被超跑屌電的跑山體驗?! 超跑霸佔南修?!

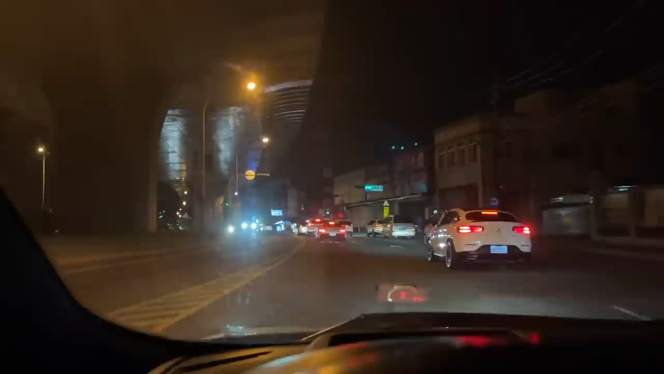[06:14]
M6是來亂的啦我運氣也太好了一上路就遇到SLS而且好像是Miche design套件的SLS耶超帥好那我們現在剛上國道齁欸Power按鈕該按下去了吧走了
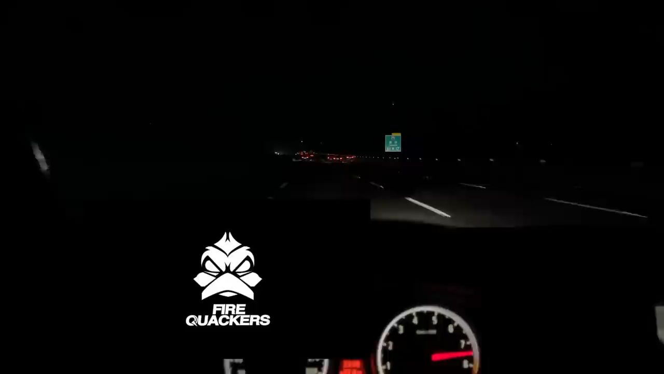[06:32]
哇哇我跟你講這台車的聲浪雖然很小聲但是真的很好聽因為原廠M6的聲浪它不是那種炸出來的聲浪它其實有那種層次感它是有厚度的可是很多改管之後的這顆引擎的車子他們都會有一種就是車子會整台車變得很尖它不會像這台車一樣有那種原廠的厚度的感覺所以真的很讚哇到了
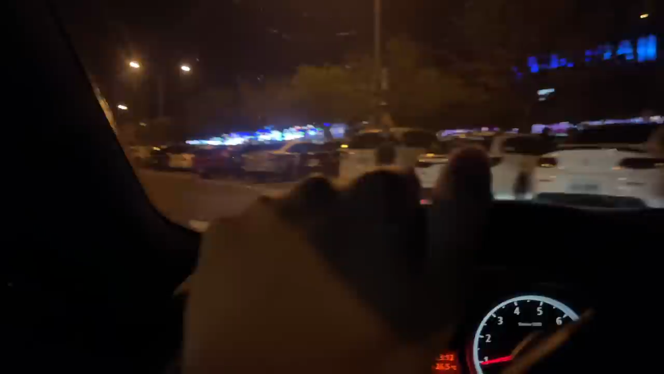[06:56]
到了我發現今天真的完全沒有位置停有夠誇張的完全就是站滿了沒有給我們停車的空間
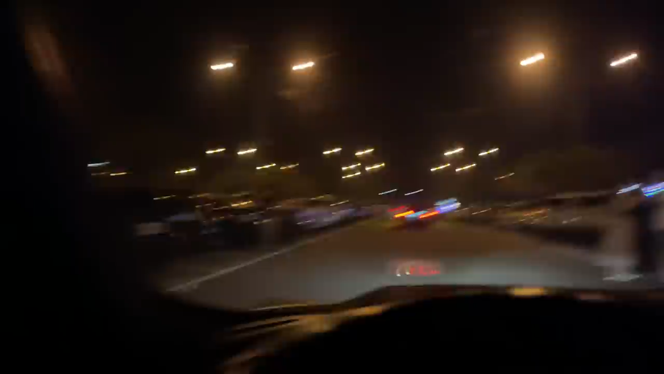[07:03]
今天車子應該是我很少來南修可以看到這麼多車的一天而且不是只有車具的